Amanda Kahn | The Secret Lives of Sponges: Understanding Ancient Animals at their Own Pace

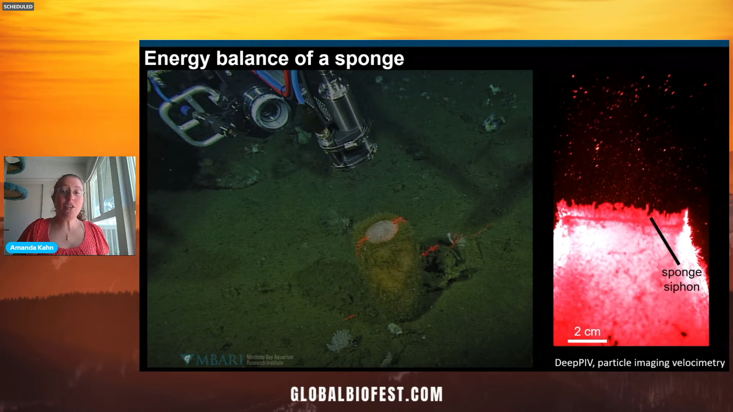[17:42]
This will allow us to see the water that's being pumped out of the sponge that we can measure how much they are contributing, how much poop is coming out of them, and therefore how much they're contributing to the deep sea. So now, you know, when you see a sponge, they may look like lumps on the seafloor, but in fact, they're working hard pumping water through them and filtering out bacteria.
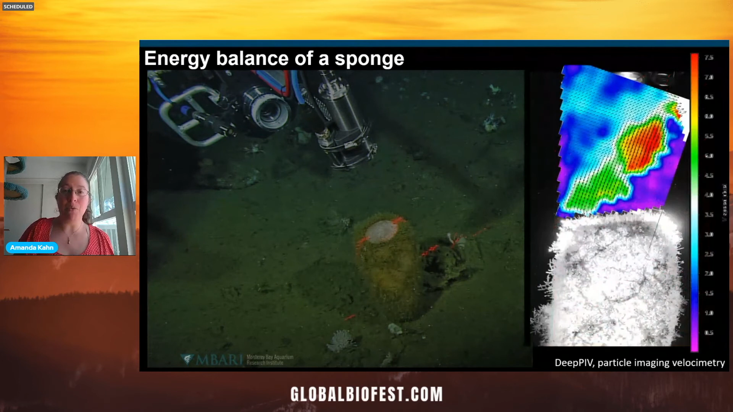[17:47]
So going back to our questions, sponges can act as oases in food poor habitats.